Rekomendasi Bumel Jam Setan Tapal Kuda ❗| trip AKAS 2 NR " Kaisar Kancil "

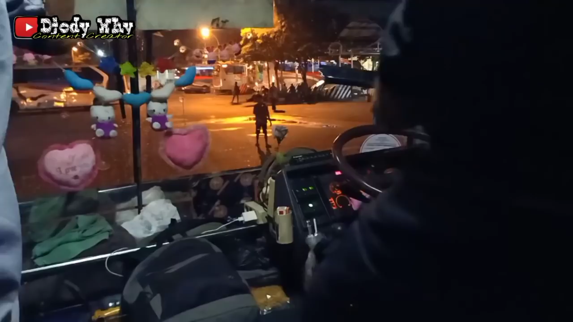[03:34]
Nah, ini bus yang akan kita naiki. Akas 2 NR.